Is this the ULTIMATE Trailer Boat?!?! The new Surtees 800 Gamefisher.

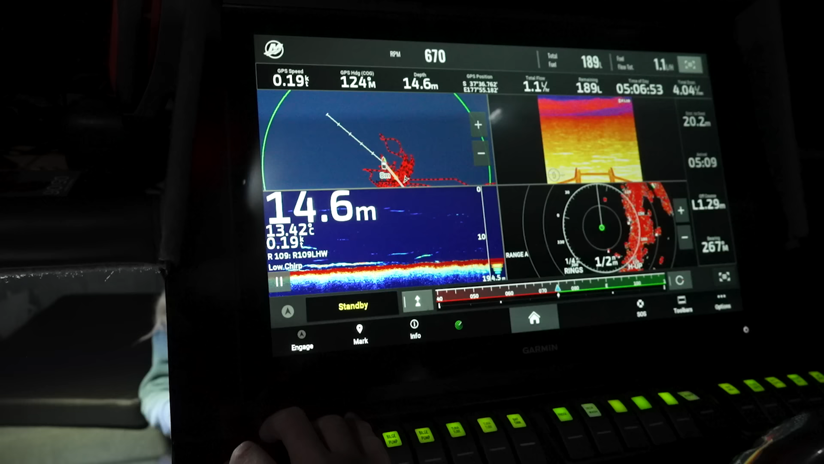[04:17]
On screen: depth 14.6 m
gives us magnificent target detection at night
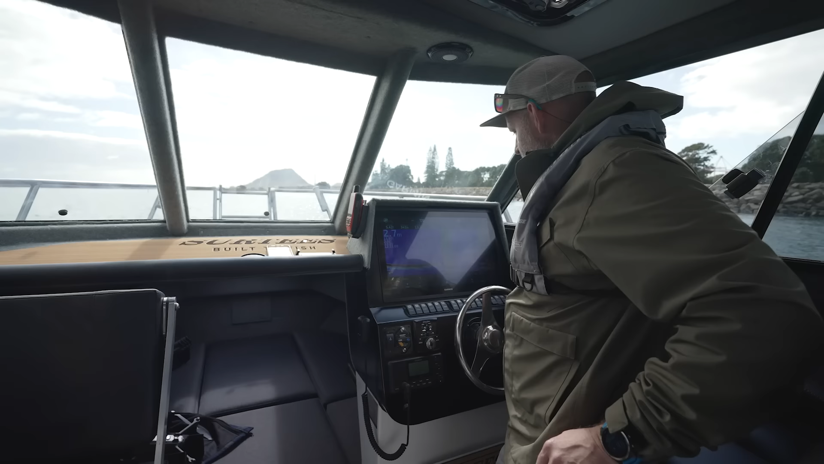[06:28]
as you can see our helm station is an absolute work of art we've got the garmin 8422 22 inch multi-function display that's displaying obviously at the moment our traditional sonar image our chart as we can exit the harbor
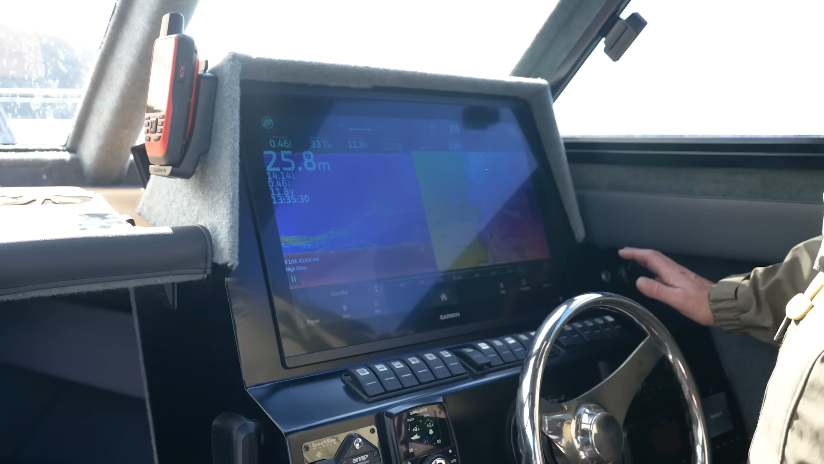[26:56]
On screen: depth 25.8 m
the helm's been carefully thought out we've obviously got this beautiful big garmin 8422 screen
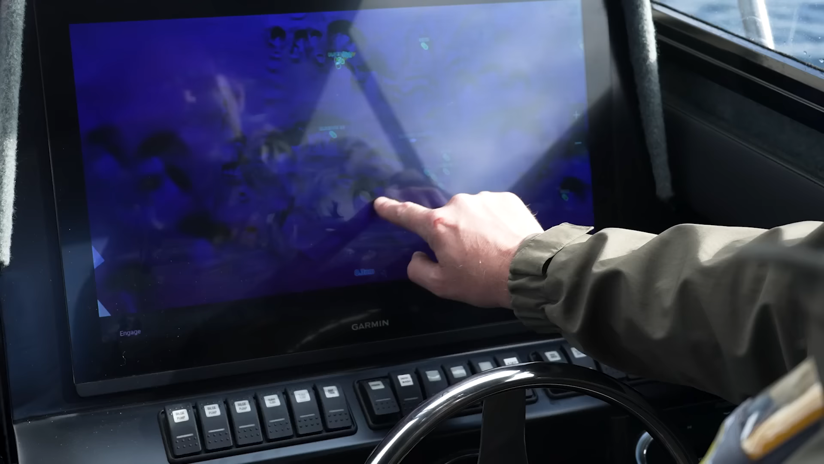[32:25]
we've zipped out to some pins we've identified on our garmin relief shading which is a fantastic feature it's very data heavy but
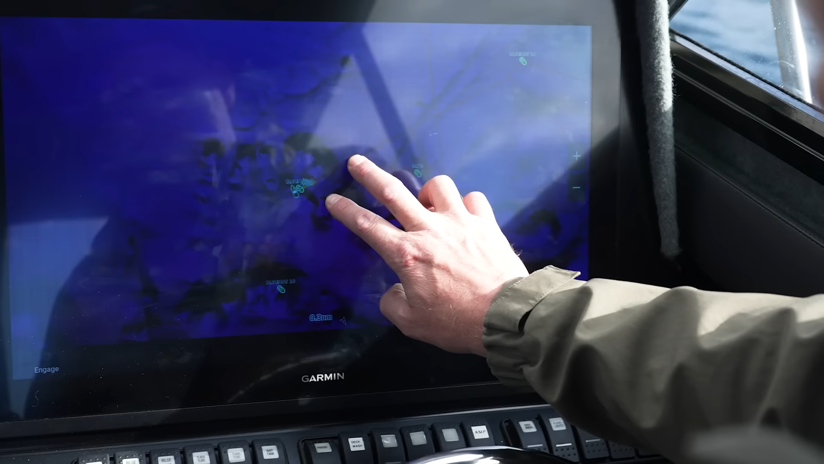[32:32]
as you can see from these images you get high relief shading of all these unmarked rocks and pins it's
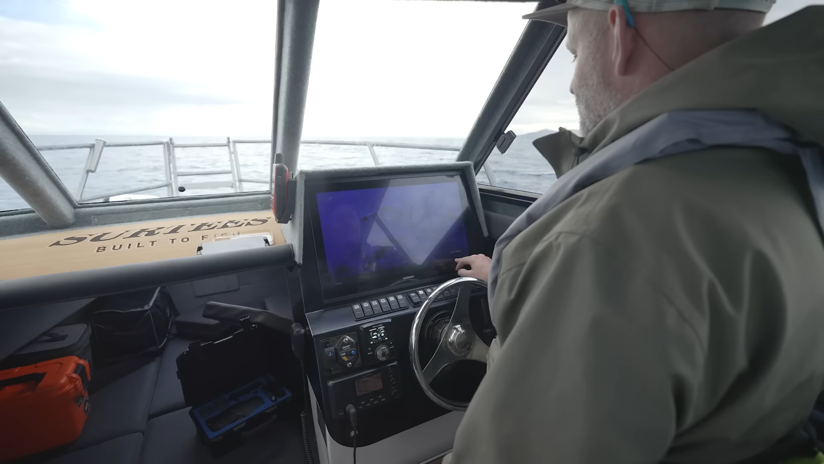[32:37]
almost like cheating however when we switch across to our sonar
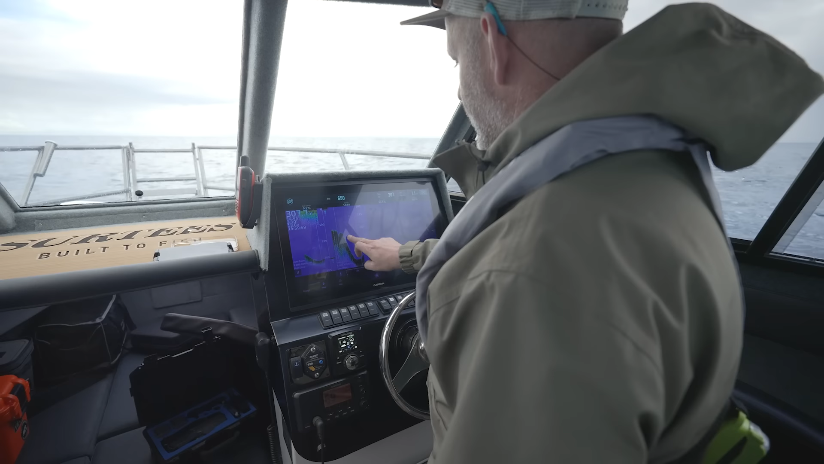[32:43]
page that is our low
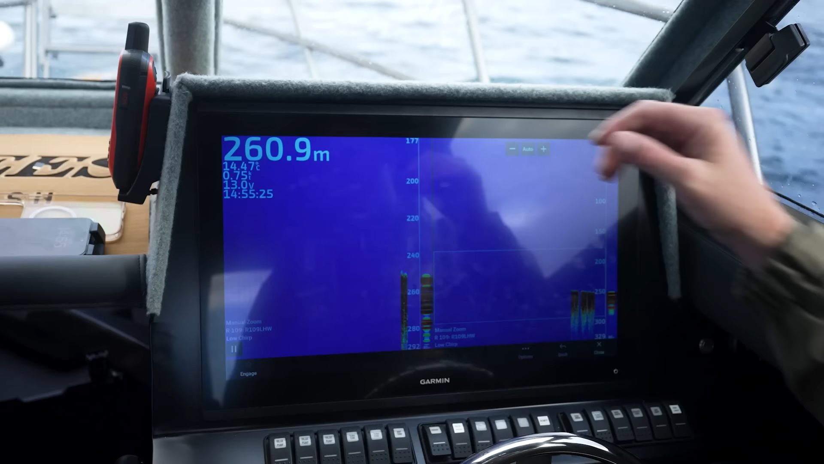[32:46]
On screen: depth 260.9 m
chirp image through our r109 and despite the fact there's no fish there you can see that our bottom performance is amazing we're in 258 meters
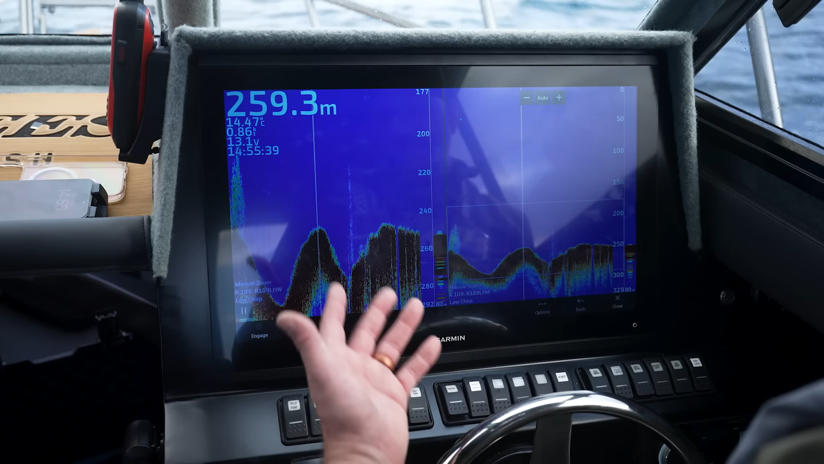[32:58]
On screen: depth 259.3 m
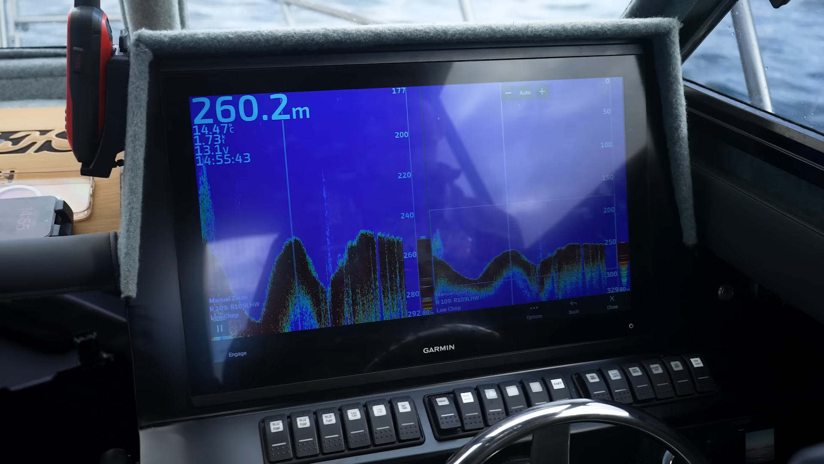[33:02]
On screen: depth 260.2 m
we've had this trolling out to 1800 meters we're still picking up the bottom absolutely fine and in terms of being able to identify fish if there was fish there we'd be picking them up back here you can see we actually went over
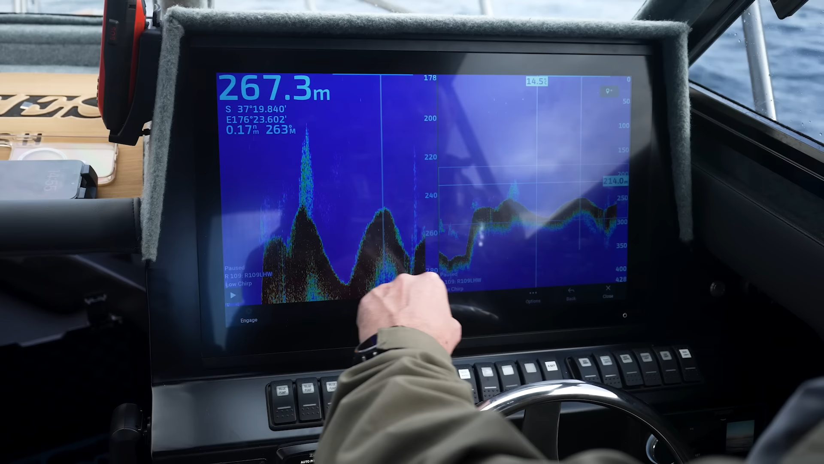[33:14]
On screen: depth 267.3 m
what i would imagine is either gem fish
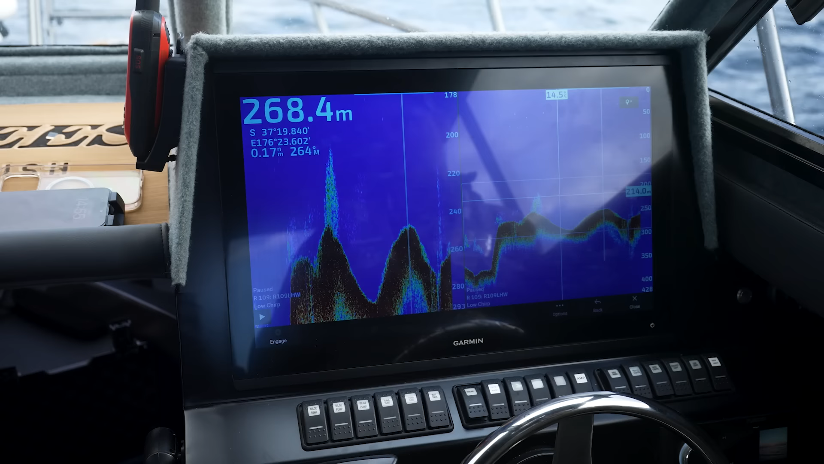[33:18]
On screen: depth 268.4 m
or potentially some bait fish fish sitting down at about 240 meters but
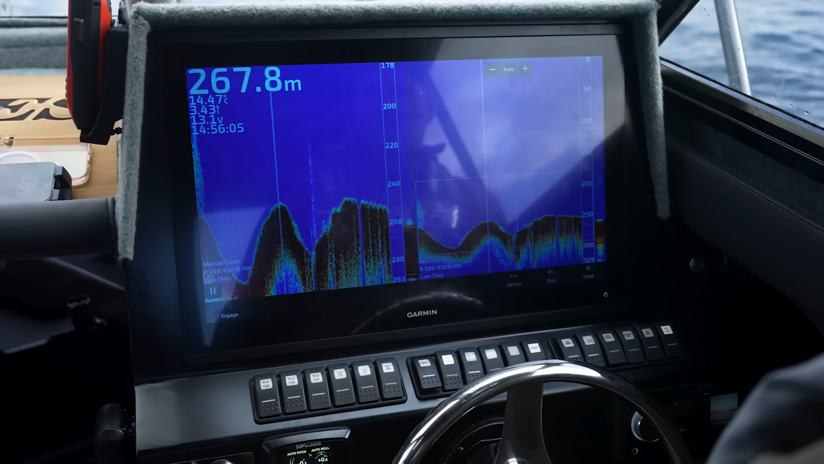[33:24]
On screen: depth 267.8 m
we're easily going to be picking up thermoclines right out to 2000 meters i'm never going to have
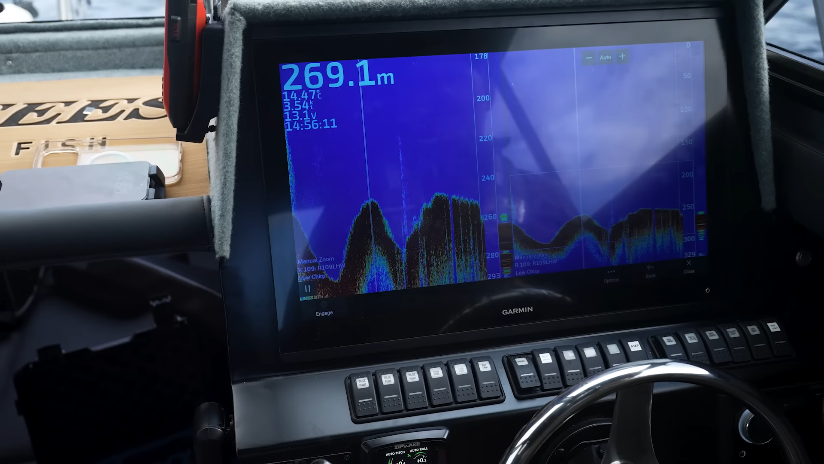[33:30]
On screen: depth 269.1 m
any need to fish in the bottom in 2000 meters but for sword fishing and that sort of thing this is going to be spectacular i'm running a split frequency here so i'm running my high chirp and my low chirp
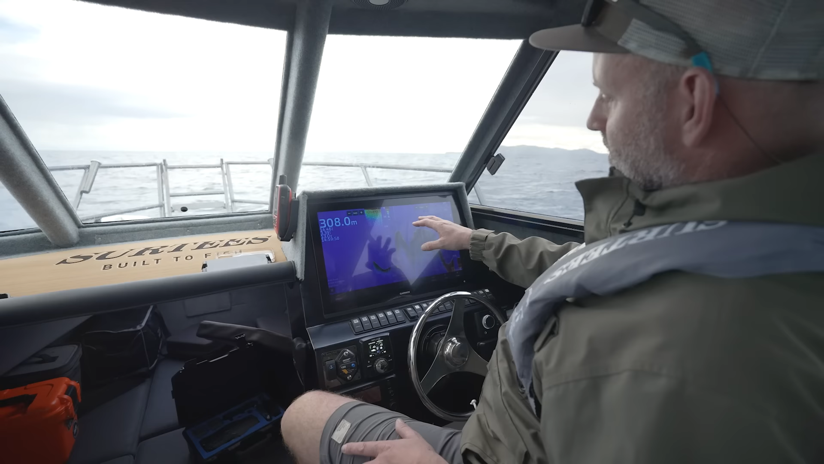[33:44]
On screen: depth 308.0 m
my high chirp is a high wide frequency so it's got a wide beam width
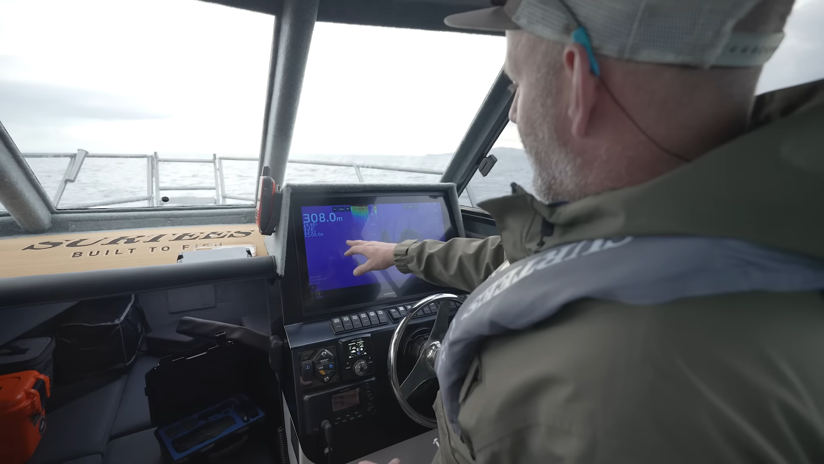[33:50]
On screen: depth 308.0 m
and whilst that's generally used in shallow water you can see that in 305 meters we're getting a very clear image on the right side of my screen i've zoomed in on my low frequency unfortunately there's no fish there for us to look at but you can see that it's easily picking up the bottom what's great from a game fishing perspective as you can see from this footage
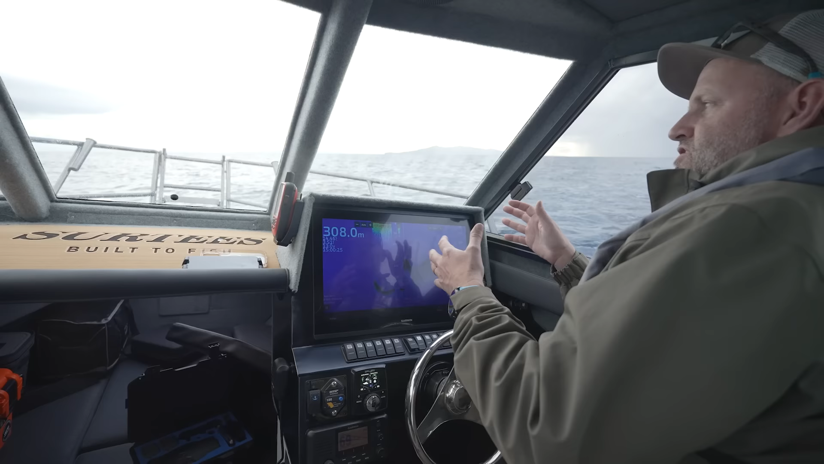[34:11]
On screen: depth 308.0 m
is when i'm out trolling i can have my low chirp picking up the entire water column picking up the bottom that's
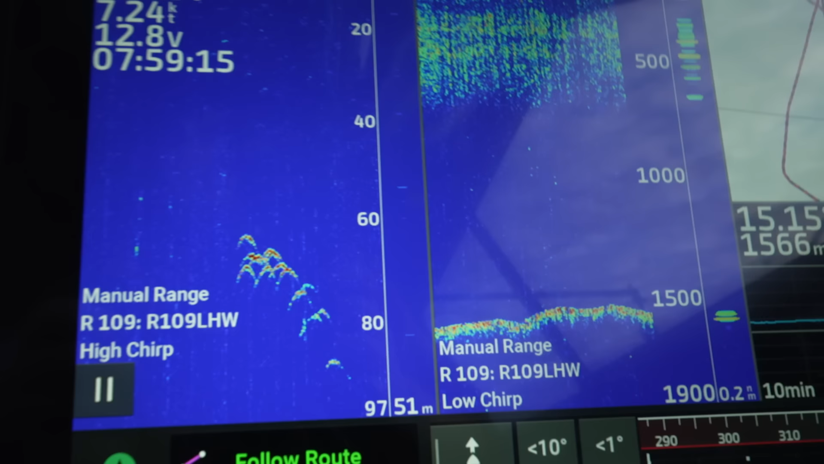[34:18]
On screen: speed 7.24 kn
identifying bait balls that sort of thing i
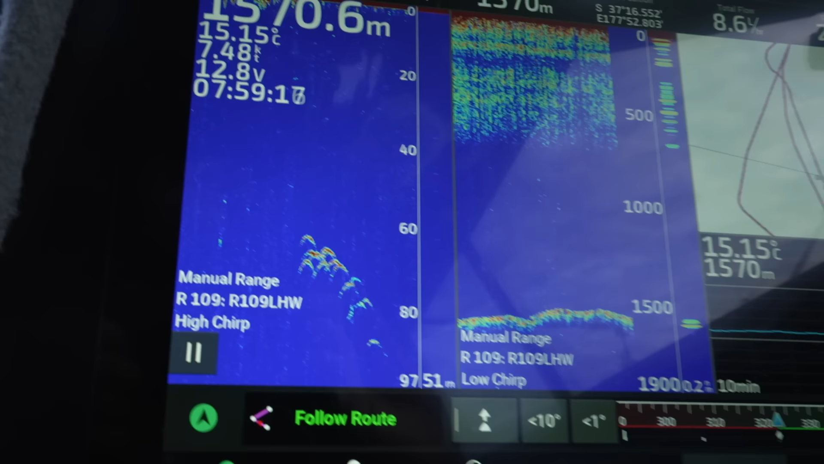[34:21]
On screen: water 15.15°C
switch across to my high chirp side which is focused